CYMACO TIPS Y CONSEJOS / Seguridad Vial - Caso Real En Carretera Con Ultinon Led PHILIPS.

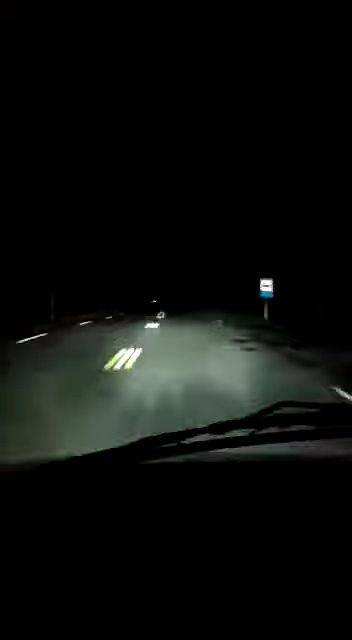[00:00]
Para la gente de Simaco, que fue quien me proporcionó poder comprar las lámparas Philips de luz LED 6200K. Y bueno, acá pueden ver lo que es la iluminación en ruta. Ahí tenemos luz corta. Ahora viene un vehículo de frente. Cuando pase vamos a hacer el cambio para que se pueda ver lo que es la iluminación de luz larga. Ahí tiene lo que es la iluminación larga.